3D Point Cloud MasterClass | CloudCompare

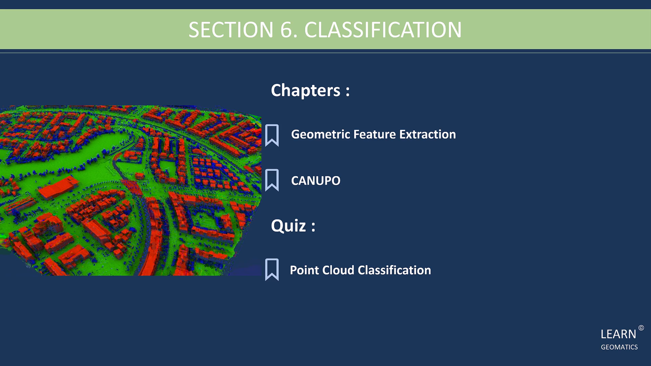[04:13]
And, of course, we will wrap up this section with a quiz to test your knowledge of 3D Point Cloud classification. In this section, we will learn how to create a mesh from a Point Cloud, which is useful for 3D modeling and visualization. First, we will explore how to create an ambient shadow effect on our mesh,